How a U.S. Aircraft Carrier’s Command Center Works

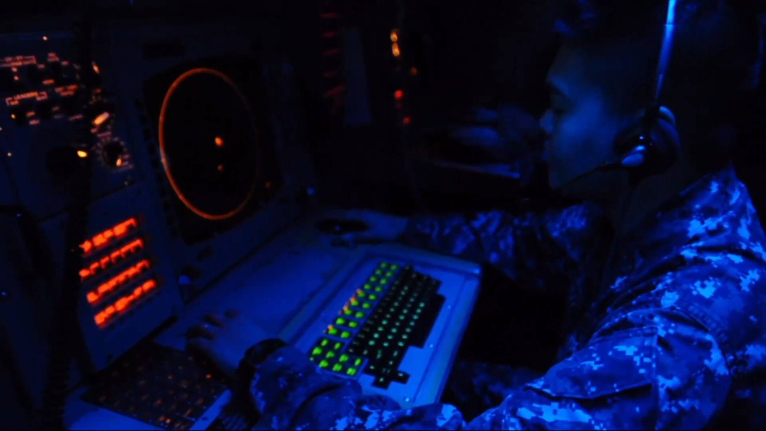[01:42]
The dim lighting inside helps operators focus on glowing radar screens and digital maps.
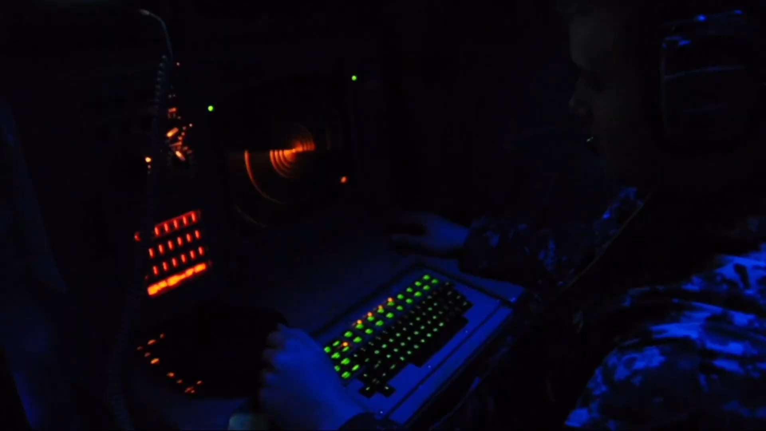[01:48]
CIC officers are trained to handle complex battle scenarios, working with fleet commanders and strike groups to maintain operational superiority.